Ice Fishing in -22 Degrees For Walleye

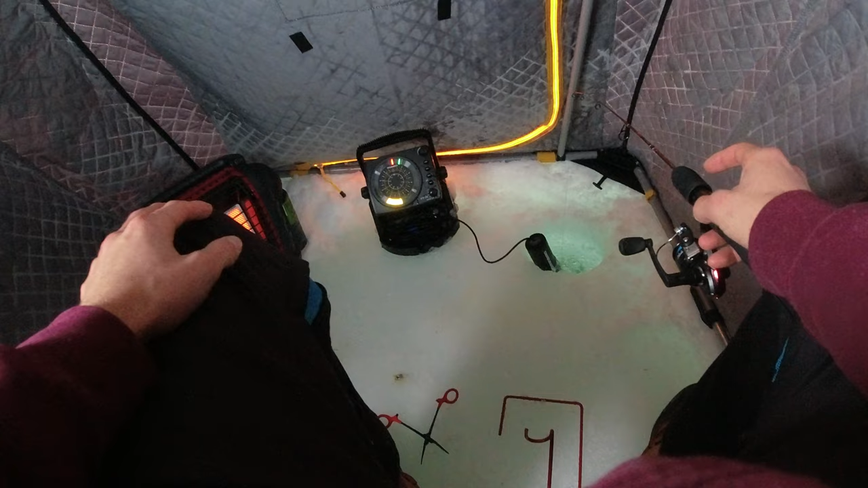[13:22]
Rocky oh there's a mark he came back he came back fish on baby I think